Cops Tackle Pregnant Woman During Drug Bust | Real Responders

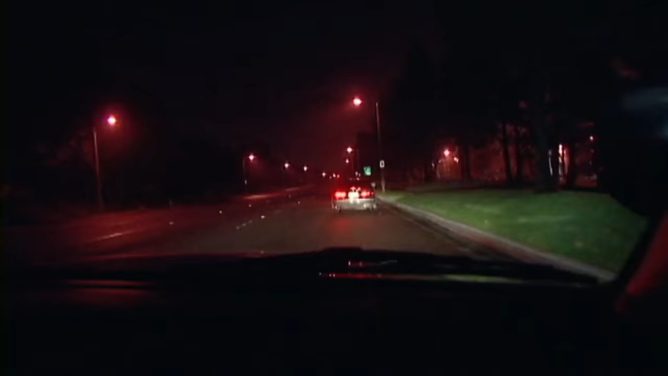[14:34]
Hey, we're going to go ahead and pull this car over in front of us. Tags are expired for about a month. 11 at 6, drive it.
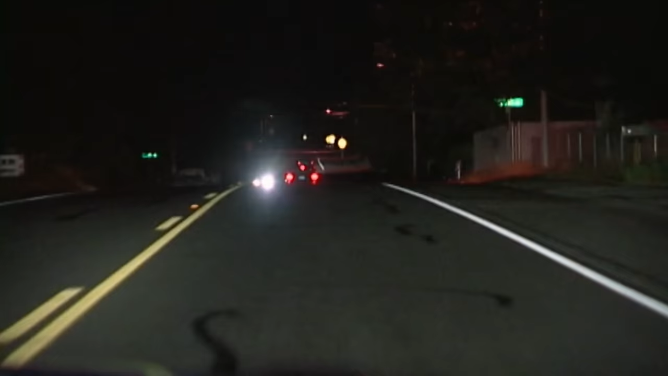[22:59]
and we're at wheeler they're still just kind of rolling
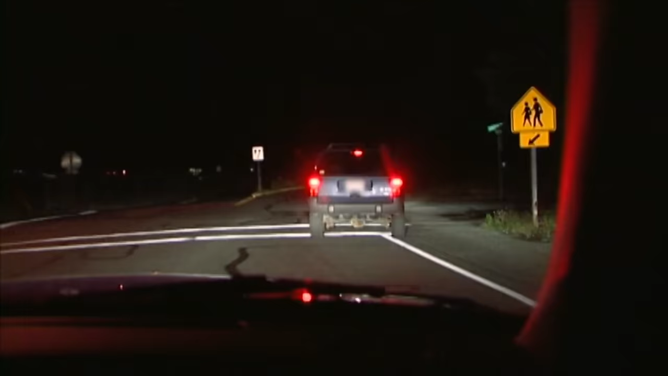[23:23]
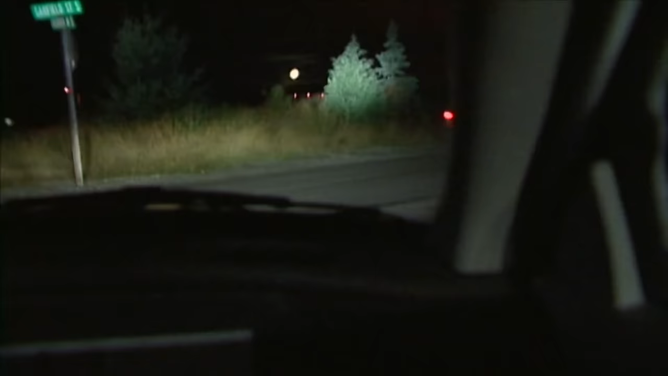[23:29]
and now we're going to take off going westbound on garfield from landsworth